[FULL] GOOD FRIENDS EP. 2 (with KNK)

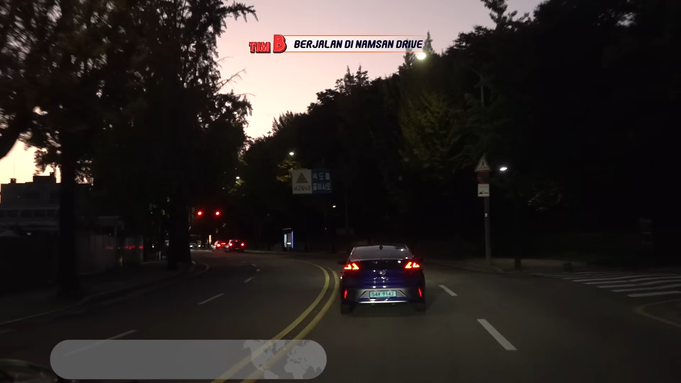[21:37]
이제 보이네요. 네. 야경이. 와, 몰라 클레아탄 님이. 제가 제일 좋아하는 시간대예요, 지금.